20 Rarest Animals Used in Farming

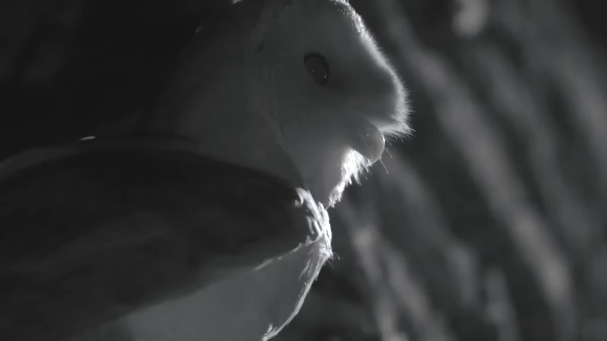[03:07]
Their facial feathers are shaped to funnel sound directly to their ears,